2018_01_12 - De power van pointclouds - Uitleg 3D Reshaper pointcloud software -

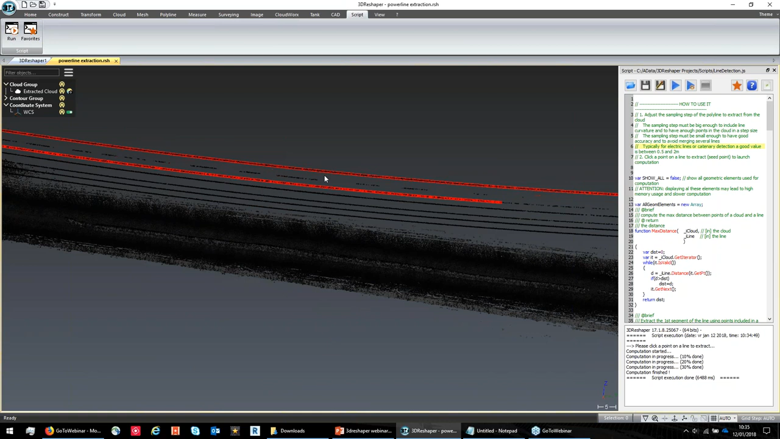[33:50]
Dus dan moet je eigenlijk al een behoorlijk grote step size gaan nemen. Om eventueel over die gaten te kunnen gaan springen. Dus dat kan je allemaal gaan modelleren in je eigen script. Zodanig dat je je eigen taken kan gaan automatiseren. Dit is gewoon een van de vele voorbeeldjes van de dingen die je ermee kan gaan doen. Oké.
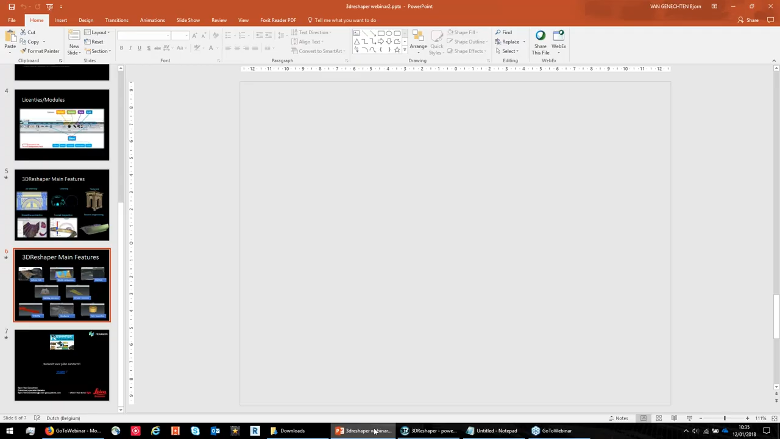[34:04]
Cloudworks.
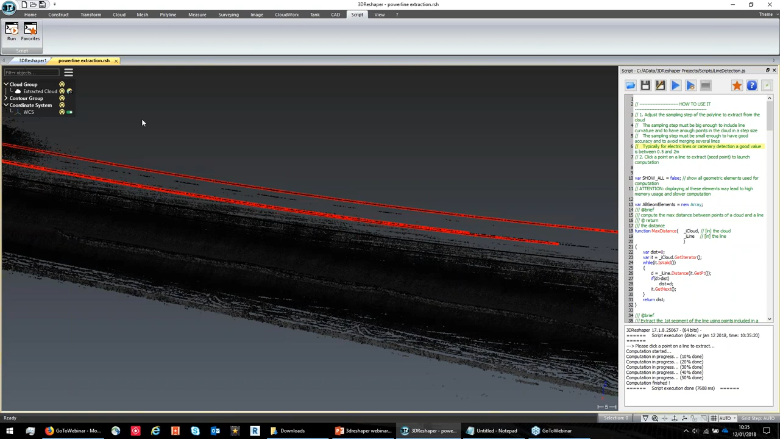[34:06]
Tot voor kort moesten we eigenlijk steeds,
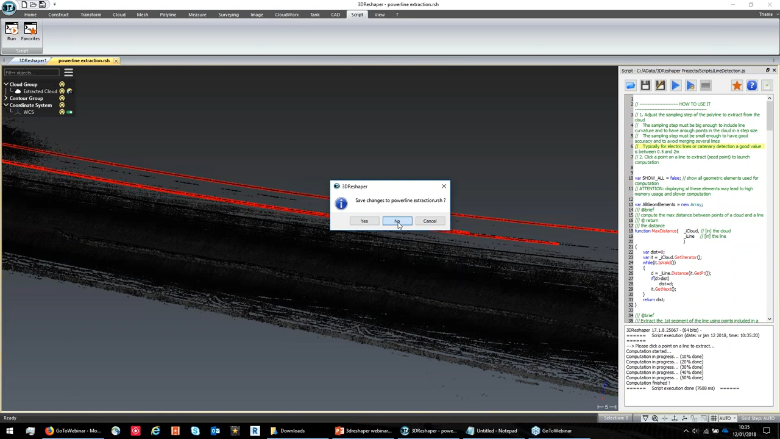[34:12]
laten we zeggen vanuit Cyclone, als we een puntwolk hadden geregistreerd, eerst gaan exporteren en daarna gaan importeren in 3D Reshaper.
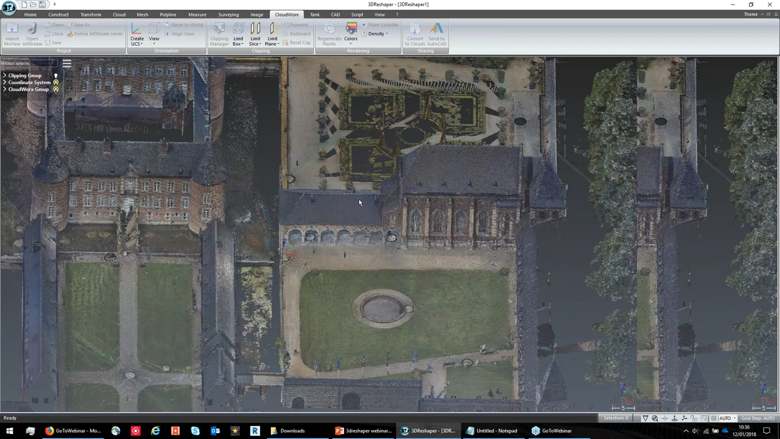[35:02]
Zo. Dus dit zijn 3 miljard punten in 3D Reshaper.
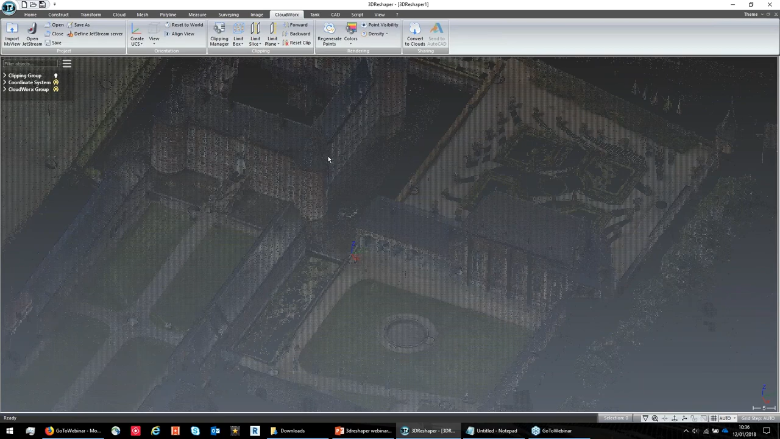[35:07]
En je ziet eigenlijk ook hoe snel dat die alles inlaat. Ook als je inzoomt, je ziet dat die continu eigenlijk punten bijlaat.
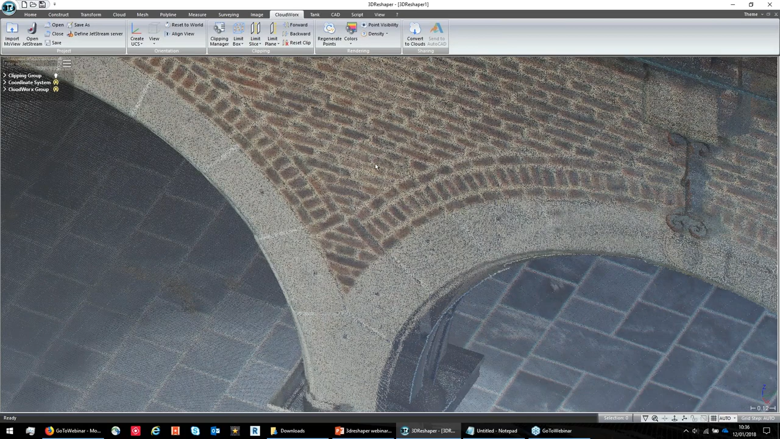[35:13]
Zodanig dat je de volledige resolutie hebt om mee verder te gaan werken.
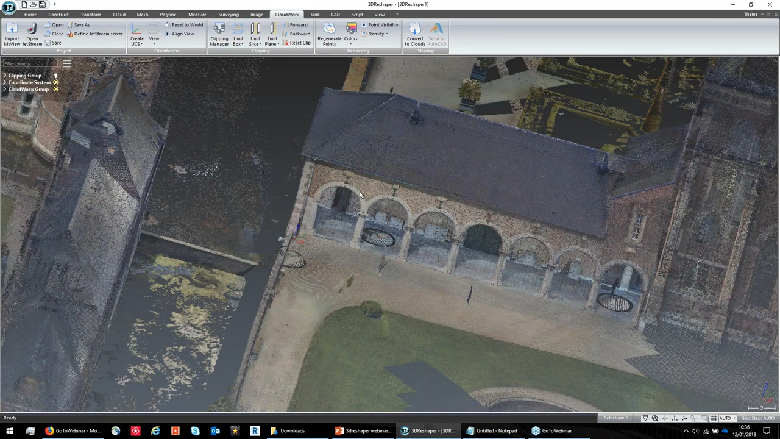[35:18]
Op het moment dat je hier nu verder mee wilt gaan werken. Je kan bijvoorbeeld hier even een assenstelsel. Dus je hebt eigenlijk de standaard tools die ook in een standaard Cloudworks zitten. In AutoCAD of in Revit. We kunnen hier bijvoorbeeld een assenstelsel op een muur gaan leggen. Zo, dan heeft hij hier een assenstelseltje opgeplaatst. Als ik nu even een topview opvraag,
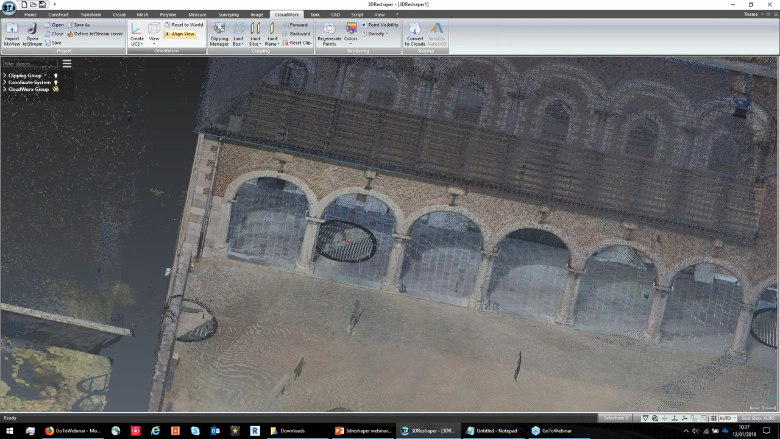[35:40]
dan zie je dat ik mooi aligned ben met het gebouwtje.
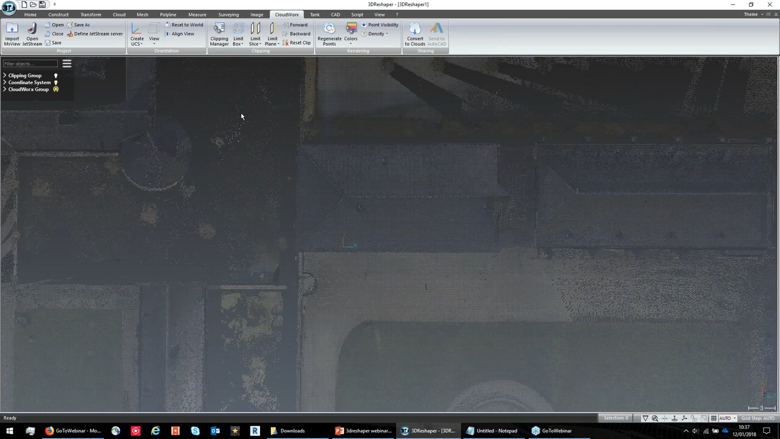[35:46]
Dan kunnen we het er even gaan uitknippen bijvoorbeeld. Oh, dat was niet de bedoeling. Een limitbox gaan maken.
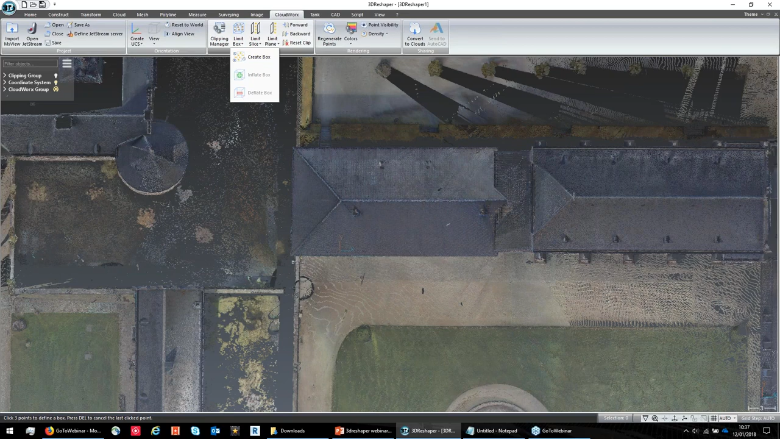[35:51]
En we nemen bijvoorbeeld hier een klein stukje eruit.
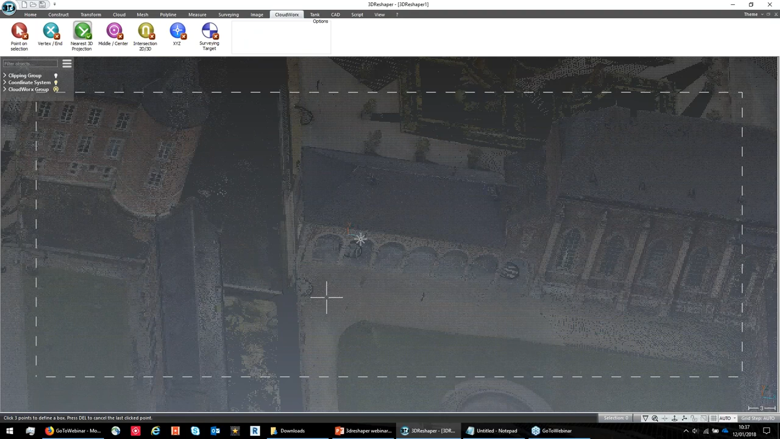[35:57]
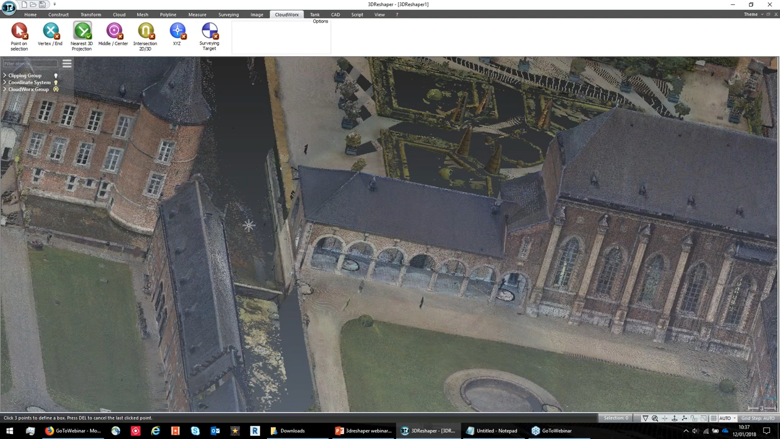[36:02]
Je moet hier even berekenen.
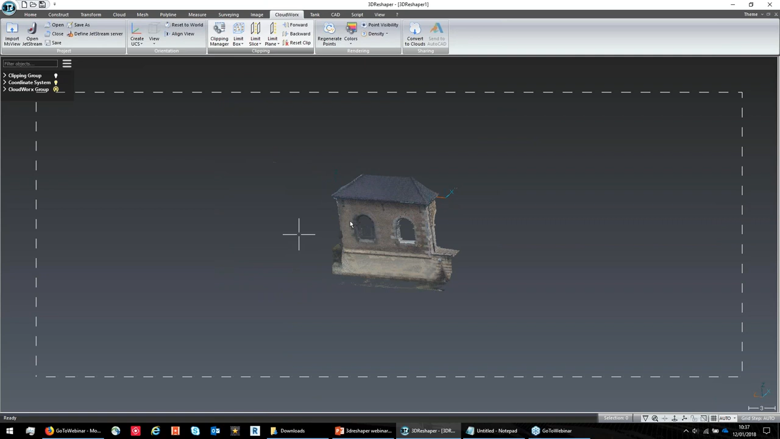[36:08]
En dan krijg je een bepaald stukje dat je eruit kan gaan halen om bijvoorbeeld mee verder te werken. Ik zal dit misschien heel eventjes omzetten naar een reshaper.walk. En heel kort laten zien hoe je bijvoorbeeld de scheefstand van een muur zou kunnen bepalen.
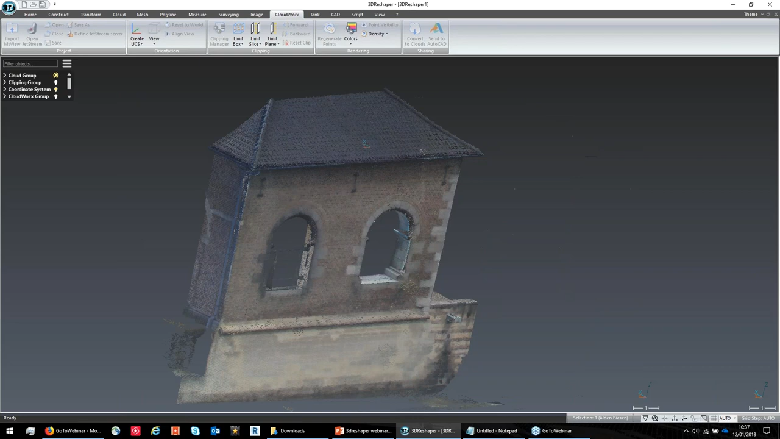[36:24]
Dus dan wil je eigenlijk enkel de punten van de muur overhouden uiteraard. Je kan beginnen knippen. Je kan eigenlijk een view helemaal aan de rechterkant gaan zetten. En proberen manueel die punten eruit te gaan knippen. Dat zijn ook heel eenvoudige manieren om enkel de punten van de muur over te houden.
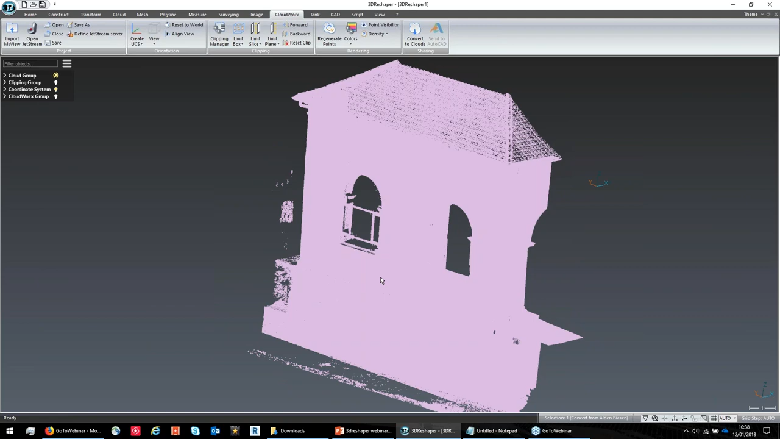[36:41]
Je kan bijvoorbeeld een vlak gaan fitten. Gewoon door een puntje aan te klikken.
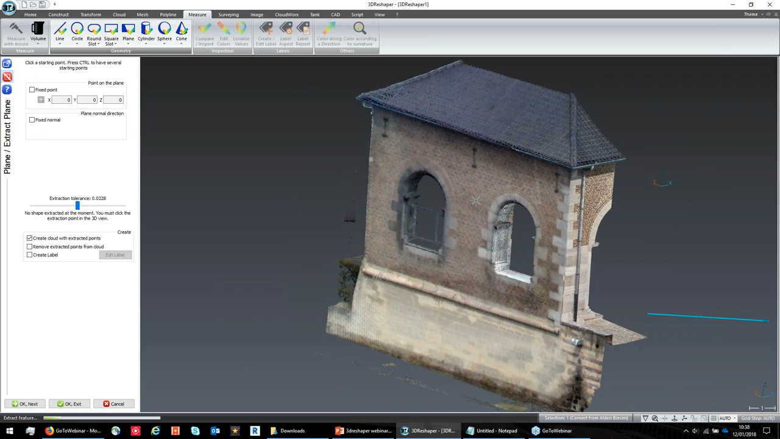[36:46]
Dan gaat hij een vlak gaan zoeken. In dit geval moet ik mijn tolerantie blijkbaar een beetje hoger gaan zetten.